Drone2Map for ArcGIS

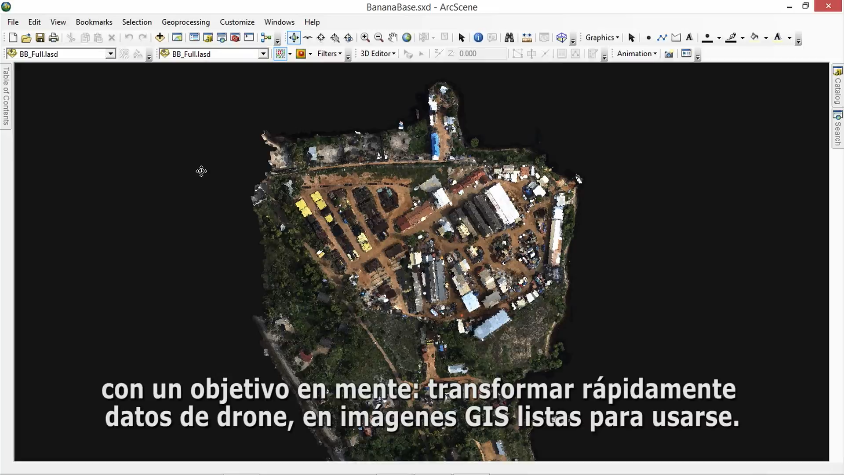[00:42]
to quickly turn drone data into ready-to-use GIS imagery.
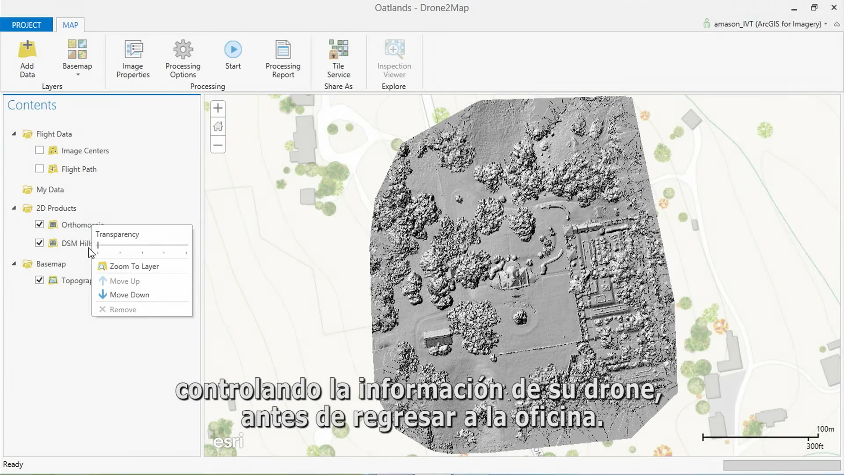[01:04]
Automatic defaults allow you to build stunning information products faster than ever before.
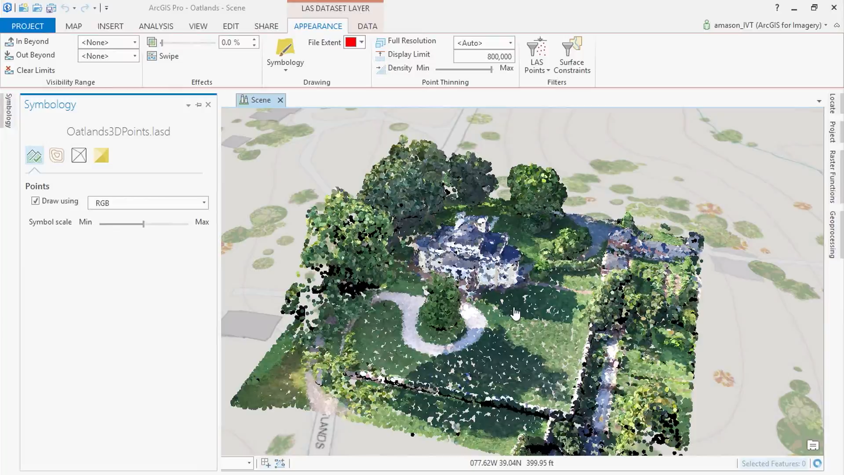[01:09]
Point clouds, mosaic data sets, 3D meshes, and orthomosaics.
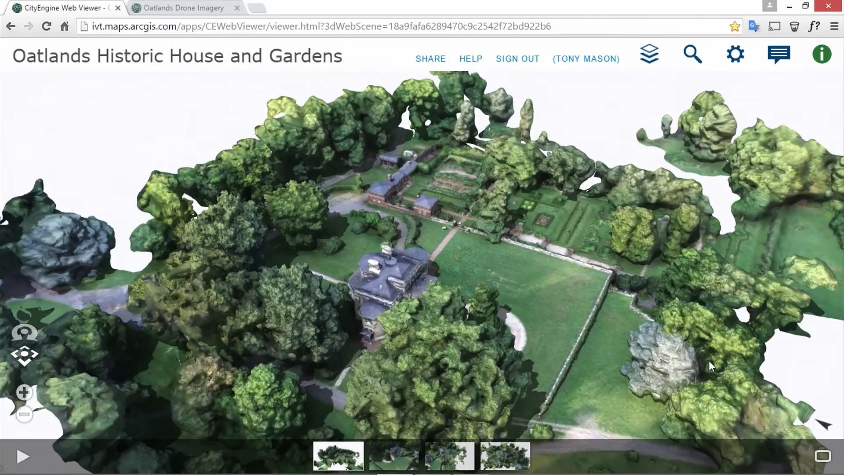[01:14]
View 2D imagery in 3D from any angle.